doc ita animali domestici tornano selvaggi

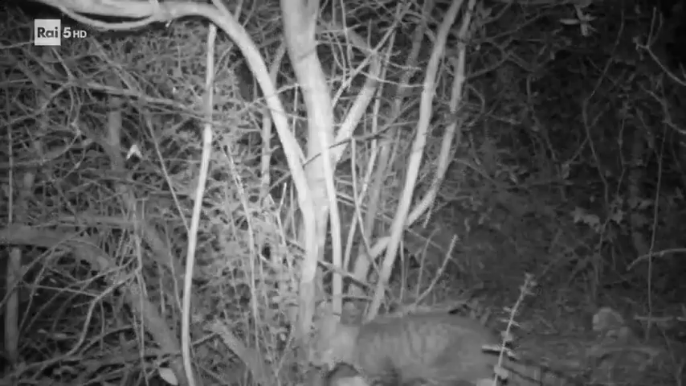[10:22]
I feral cats si aggirano in prossimità delle case, ma hanno paura degli uomini e cercano di non farsi mai mettere sotto controllo.
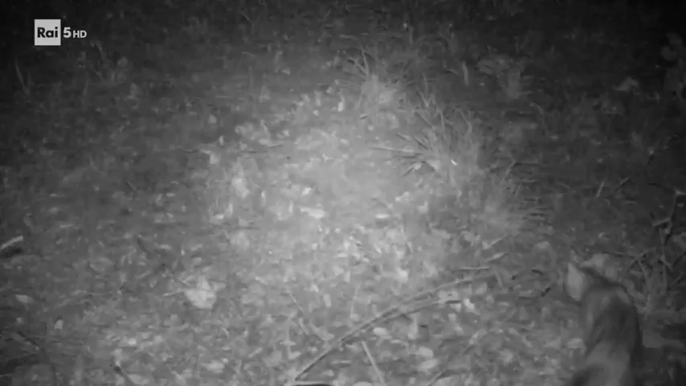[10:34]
È impossibile accarezzarli, tantomeno prenderli in braccio. Si riproducono quando vogliono loro, lottano per quello che preferiscono. I maschi adulti sono animali solitari che incontrano la femmina solo nella stagione degli amori. Le femmine formano con i cuccioli un branco, proprio come un gruppo di leonesse. E come un branco di leonesse, difendono una propria riserva di caccia,